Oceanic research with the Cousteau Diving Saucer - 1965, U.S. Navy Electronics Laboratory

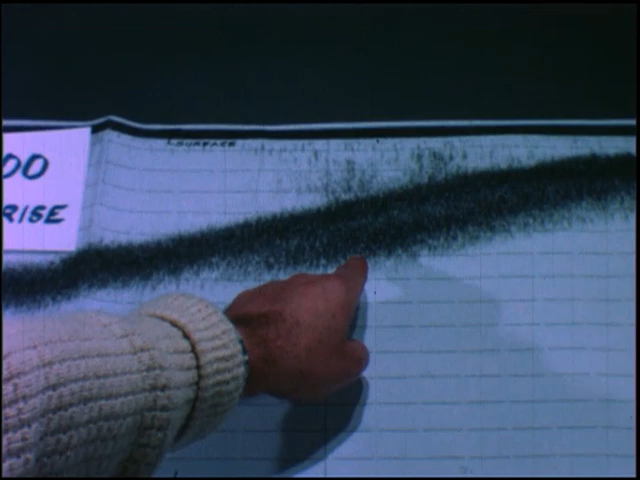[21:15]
descends at dawn from its nighttime roost near the surface and rises at sunset. Thus it was suspected to be of biological origin.